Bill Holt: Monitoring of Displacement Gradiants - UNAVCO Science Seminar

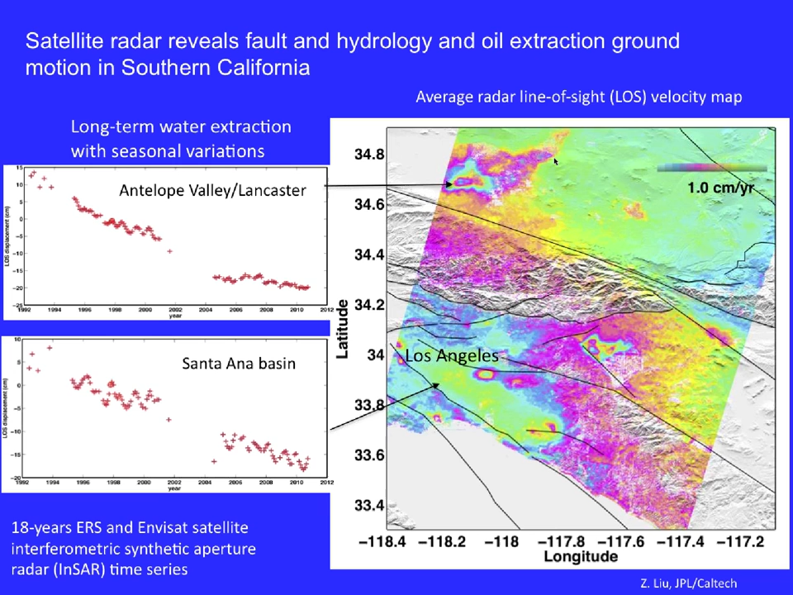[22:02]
And these are variations associated with long-term water extraction. And I think, I suspect, although we need to confirm it, that this is what we're picking up, perhaps, with the GPS.